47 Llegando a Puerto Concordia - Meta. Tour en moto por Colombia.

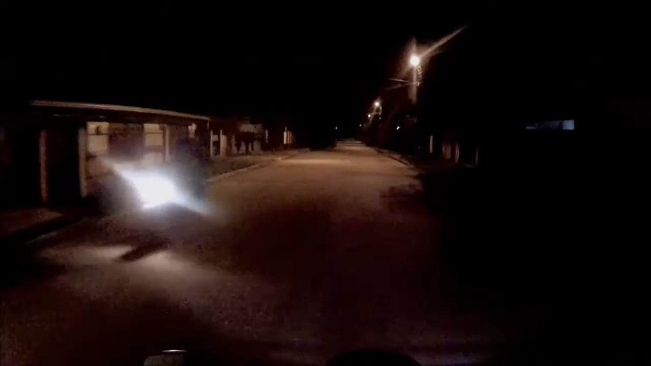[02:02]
Vamos a ver para dónde me va a meter, vamos a ver para dónde me lleva. Sospecho que me lleva por ahí, quién sabe para dónde. Igual que cuando llegué a Puerto Rico, me dejó por ahí en una calle botado.
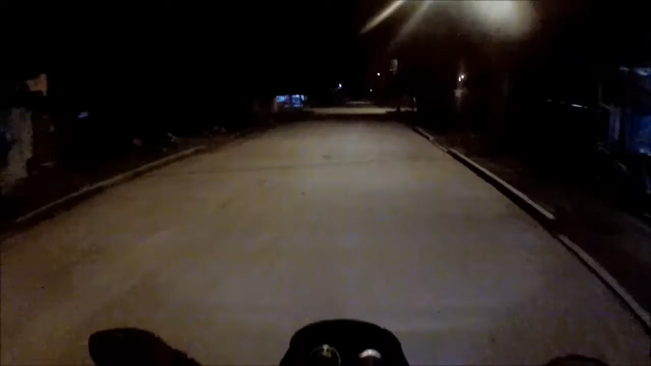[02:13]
Calle quinta con carrera octava. Bueno, aquí doy la vuelta.
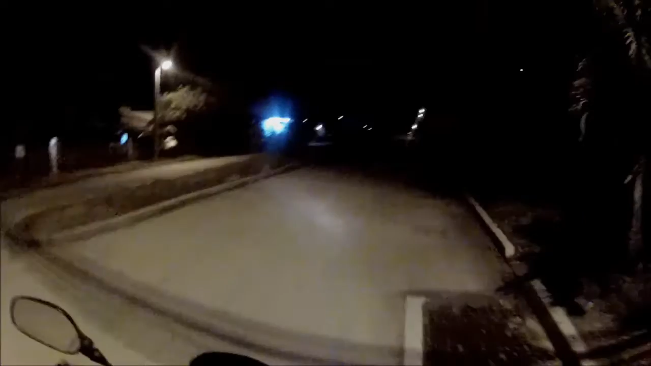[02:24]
Me dice que dé la vuelta acá. Y efectivamente, aquí me dice que dé la vuelta otra vez. Esquina y el hijo de madre me dejó botado